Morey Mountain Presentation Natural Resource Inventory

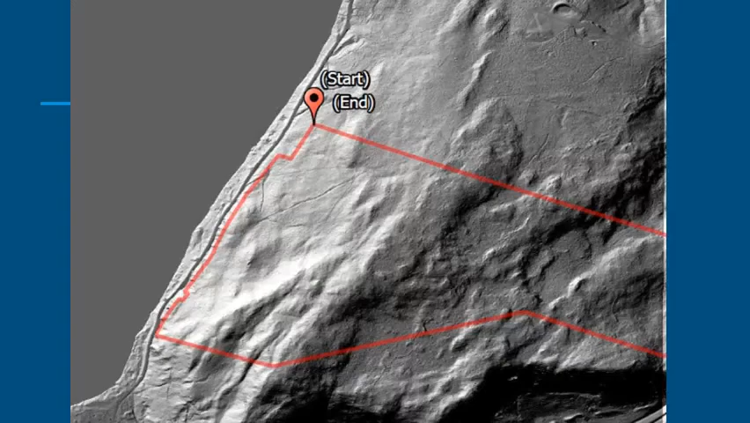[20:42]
Again, you can see right here the depression of this basin that's born along the area, kind of the bus, the palisades trail, and just exactly how much of the property,